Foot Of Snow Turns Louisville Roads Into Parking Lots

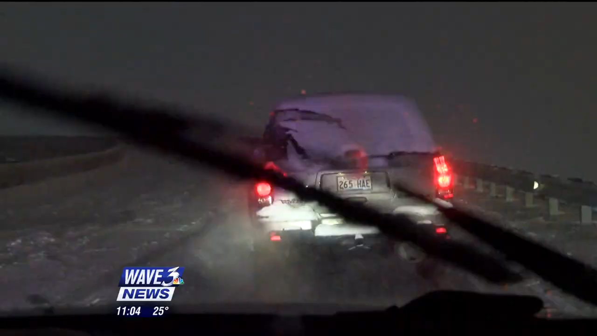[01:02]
At Shelbyville Road and the Watterson, heavy snow and another steep ramp was too much for some cars to handle.